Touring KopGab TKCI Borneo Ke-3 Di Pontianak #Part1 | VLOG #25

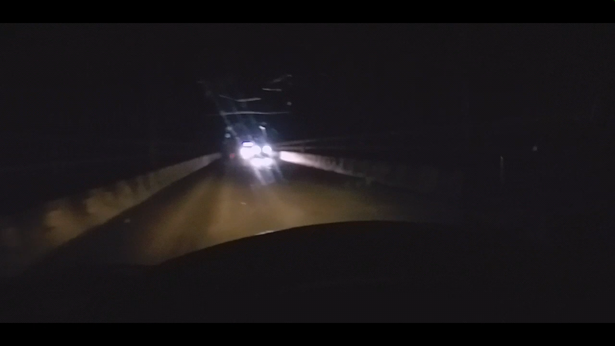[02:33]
Semoga Jepetanertur itu Masih lumayan Perjalanan kita Menuju Malang Karaya
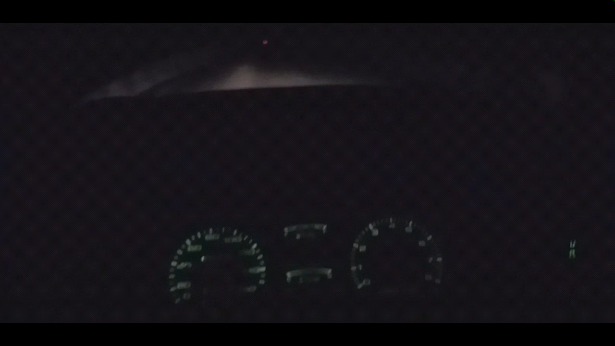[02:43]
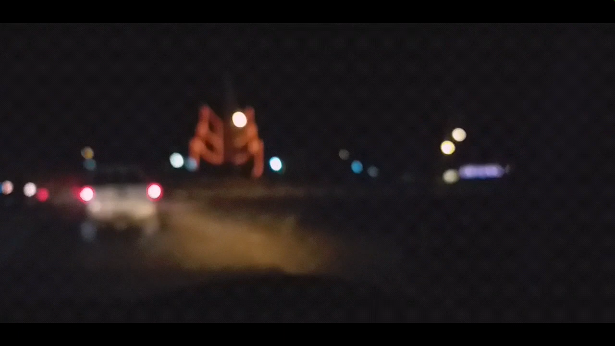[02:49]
Kuas Kota air Kita lewat jalan dalam Aja
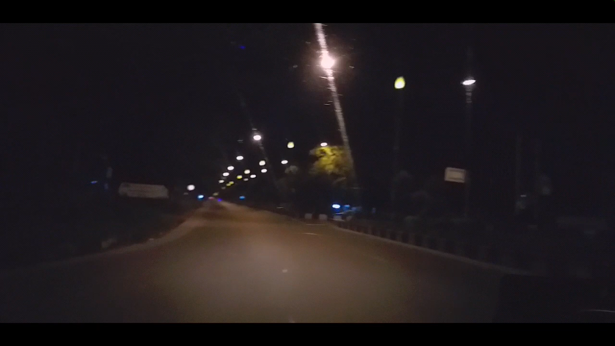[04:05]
Sudah Kota Palang Karaya Selamat datang Di Kota Cantik Alhamdulillah Sudah sampai Di rumah Karang Karaya